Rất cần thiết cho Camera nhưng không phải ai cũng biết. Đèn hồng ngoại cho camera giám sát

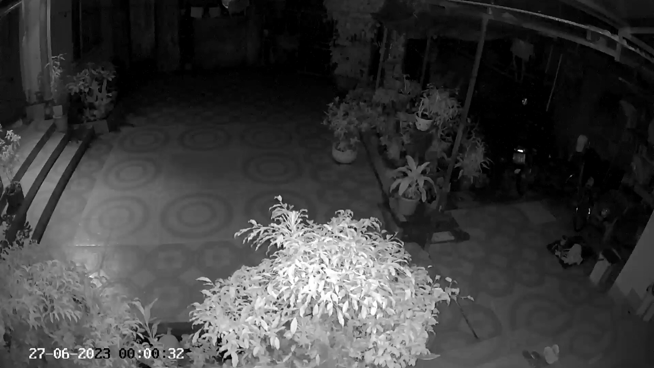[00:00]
Thì các bạn nhìn thấy đây, đây là một chiếc camera mà khi mà chúng ta xoay vào bàn đêm Thì các bạn thấy là với những cái vị trí nào nó ở chính giữa camera ấy Thì nó sẽ có cái đèn hồng ngoại của camera Thì các bạn nhìn thấy hình ảnh rất rõ Thế nhưng mà nếu như mà nó ở dìa xung quanh của camera Thì cái đèn hồng ngoại nó không xoay được tới nơi Thì các bạn nhìn thấy nó tối Nhưng sau khi mà mình đã lắp thêm một cái thiết bị nữa vào Thì các bạn nhìn thấy đây Hình ảnh của camera đã rõ ràng hơn rất nhiều Bắt đầu từ chính giữa cho tới các cái biển xung quanh của camera Hình ảnh là đều như là đều rõ ràng
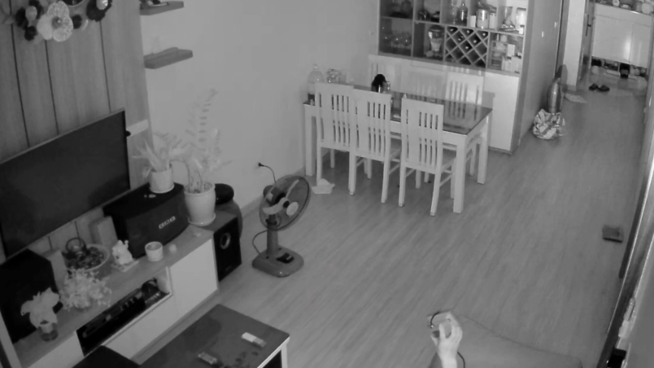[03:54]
Thì camera của chúng ta Rất chi là sáng luôn Đây các bạn nhìn thấy cái tay của mình chưa Đây cái đèn trợ sáng này Đó Như một cái đèn pha luôn Các bạn lưu ý là cái đèn hồng ngoại này Chỉ khi mà trường hợp Mà camera nó bật Sang cái chế độ hồng ngoại Thì nó mới xoay rõ ràng nhé Bây giờ mình chụp cái đèn này xuống này Thì các bạn nhìn thấy Đây là cái đèn hồng ngoại của camera này Thì với cái đèn hồng ngoại của camera Thì các bạn nhìn thấy cái góc Ở phía bên trên Bên tay phải nó tối đúng không Nhưng mà có cái đèn trợ sáng này